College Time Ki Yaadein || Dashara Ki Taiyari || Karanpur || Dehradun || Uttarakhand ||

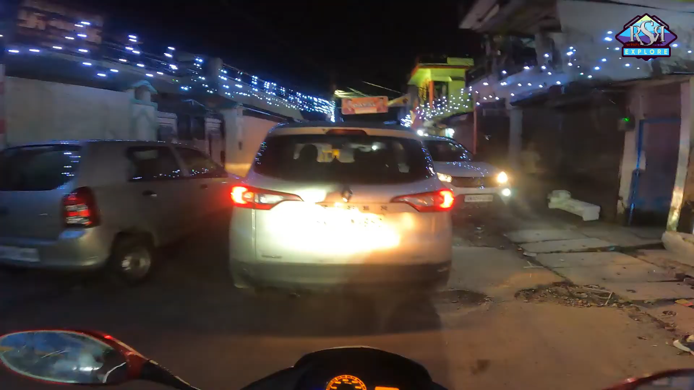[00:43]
तो आज अपने कॉलेज साइट चलते हैं, कॉलेज की यादें भी ताज़ा करते थोड़े इन गलियों में चल के। वेब टेक कंप्यूटर सेंटर प्लस कॉलेज, ये है जी कॉलेज की गली करणपुर में।
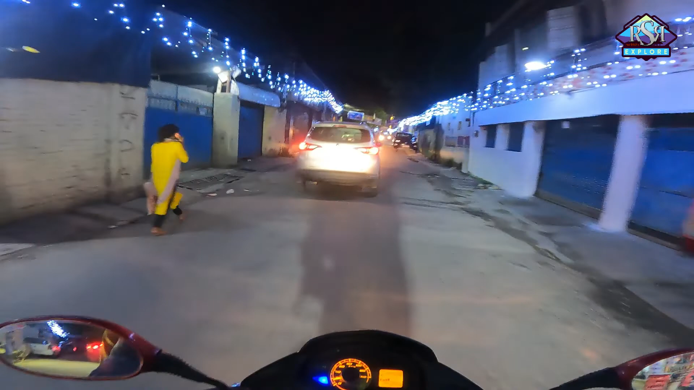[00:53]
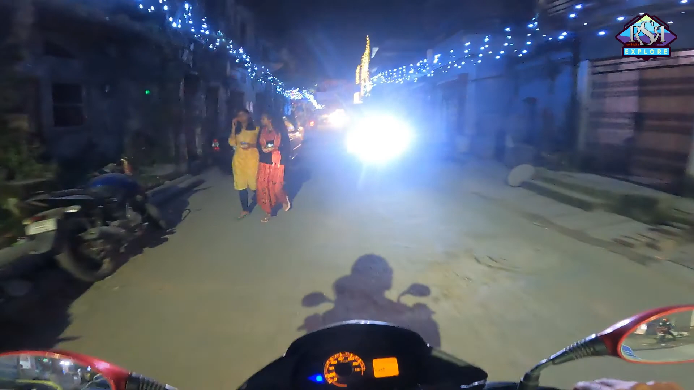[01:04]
काफ़ी लाइटिंग कर रखी है नवरात्रा दशहरा वगैरह की वैसे ना।
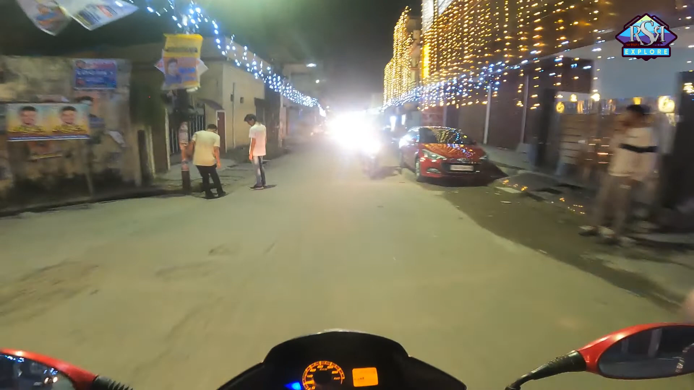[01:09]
अभी 5 तारीख को प्रोग्राम भी है यार रावण दहन का ना, परेड ग्राउंड में होता था पहले, पता नहीं अब तो परेड ग्राउंड रह नहीं गया, ग्राउंड खेत कर दिया उन्होंने ग्राउंड का।
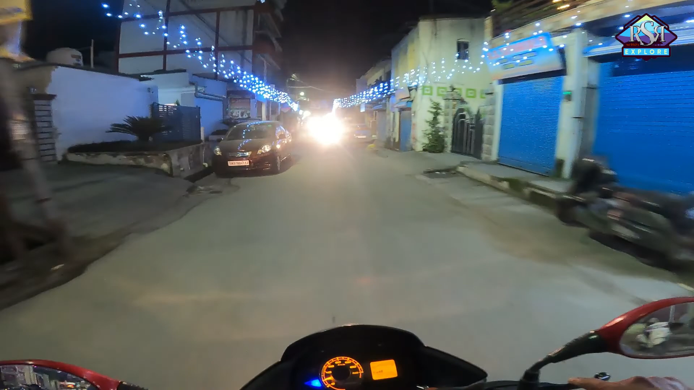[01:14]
वो अब तक आने वाला है इधर ही था अंदर गली में कहीं, आ तो गया डीएवी कॉलेज, पीछे छूट गया वो।
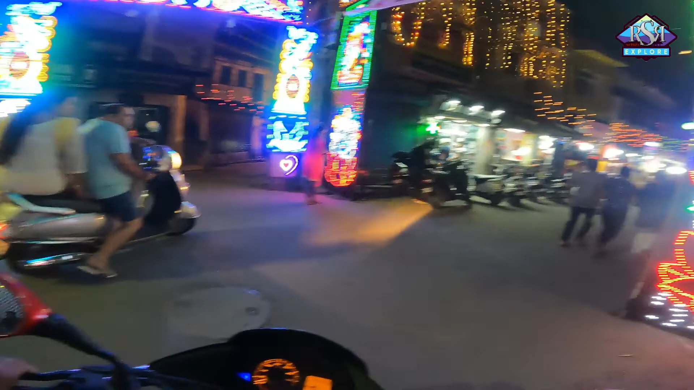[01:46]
वाह मज़ा आ गया, वाह मज़ा आ गया। करणपुर की गलियों को तो भाई बहुत सजा रखा आजकल,
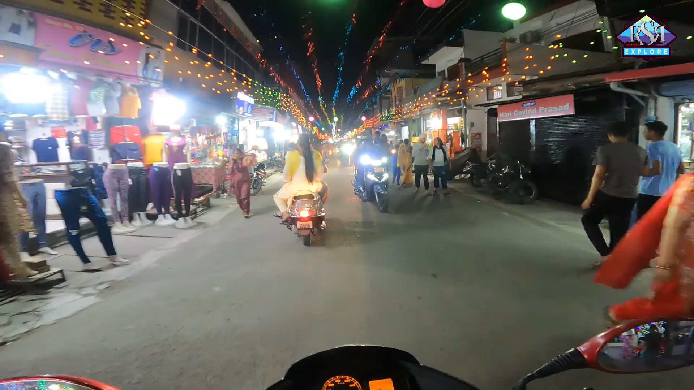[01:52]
अच्छी लाइटिंग कर रखी है, और भीड़ भाड़ वही है जैसे छोड़ के गए थे हम लोग।
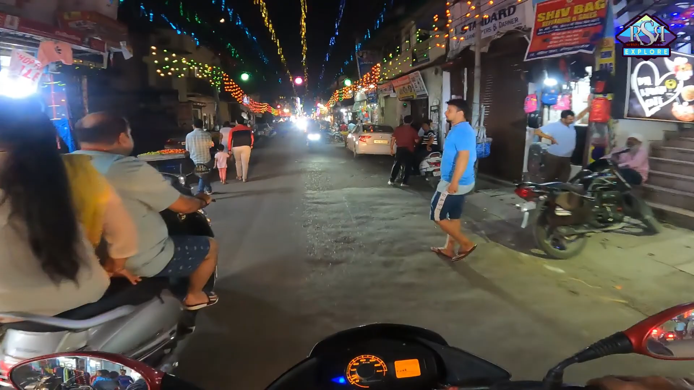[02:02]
भाई जी भाई जी भाई जी इधर ही था यार वो होटल, कहाँ पे है ऐसे लग रहा मेरे को भी, काफ़ी नज़दीक था ना, हाँ बंद निकलू
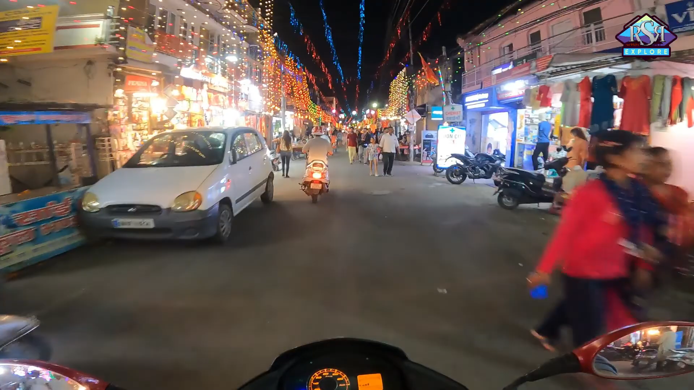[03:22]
बहुत अच्छा सजा रखा जी, बहुत अच्छा गली को, करणपुर की गली। अभी सीधे सर्वे चौक निकली यहाँ से,
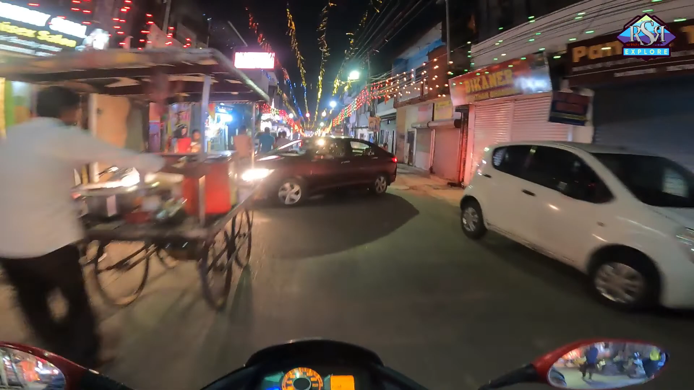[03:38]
शुरुआती दिनों में यही था हमारे लिए देहरादून करणपुर से लेके और प्रिंस ओ सॉरी सर्वे चौक तक, बस यही देहरादून था हमारे लिए। ये पहुंच गए सर्वे चौक,
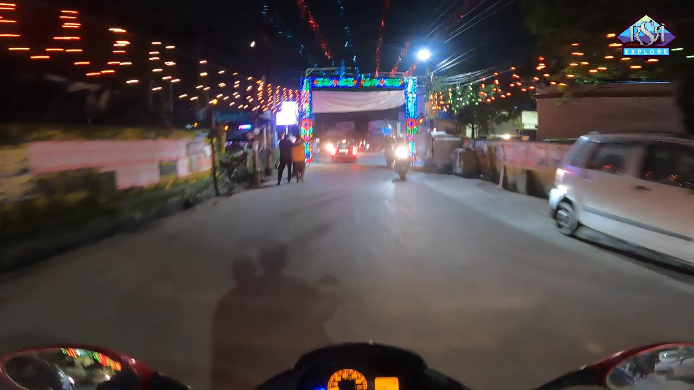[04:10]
अब इधर से इसी रोड से ही चलते हैं, लेफ्ट लेते हैं सीधा निकलते हैं।
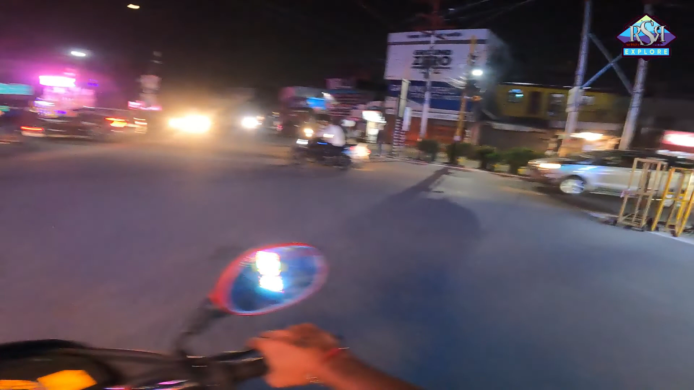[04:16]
सब 12 भी चल रहा है आजकल, ये उसी टाइम बना भी था, कभी चलता कभी नहीं चलता, आज तो चल रहा, बड़ा अच्छा लग रहा है। दशहरे की फुल तैयारी है, सामने माँ दुर्गा मंदिर है इधर भी, अच्छा चमका रखा है, अच्छा डेकोरेट कर रखे हैं मंदिर आजकल, ये देखो वाओ।
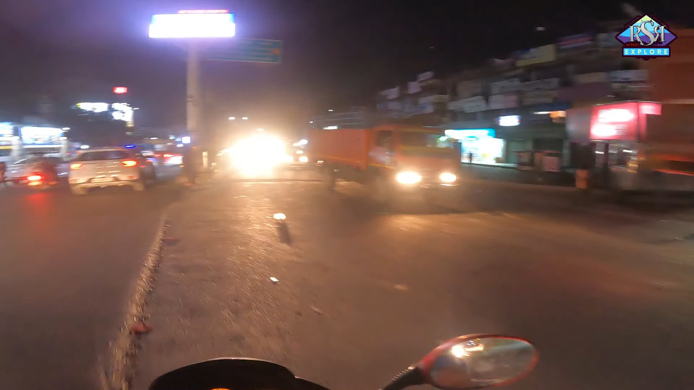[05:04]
थोड़ा सा चढ़ से करके विधानसभा के पास में होटल एक अपने हिसाब का उसमें खाते हैं। ये आ गए जी नेगी भोजनालय पे, यहाँ पे मिलेगा अपन को सट खाना।
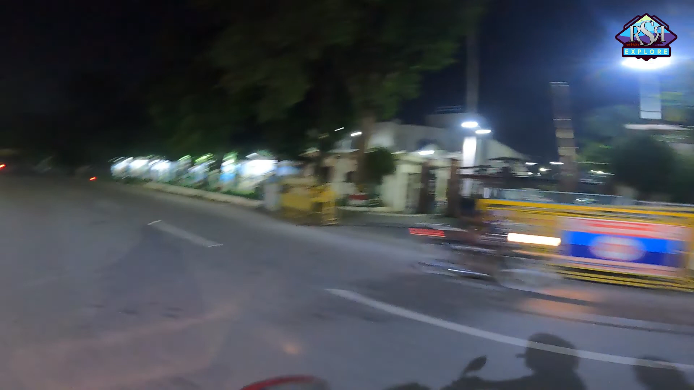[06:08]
चाहिए बहुत सारे बैरिकेडिंग लगे, ये है गेट विधानसभा का, और ये इधर सारे बहुत अच्छी अच्छी कलाकृति है इधर, ये पेड़ों के पीछे।